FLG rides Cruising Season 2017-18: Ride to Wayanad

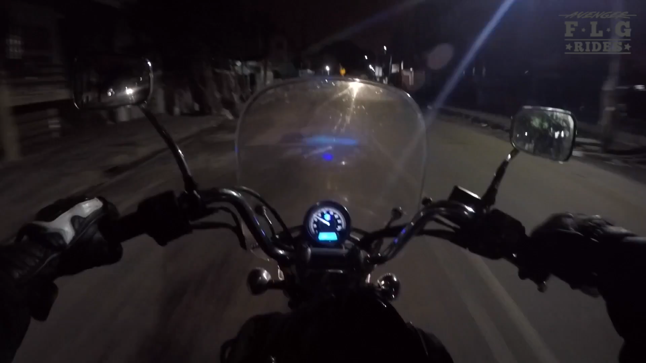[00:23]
So as you can see here, I'll be riding the Avenger Cruise.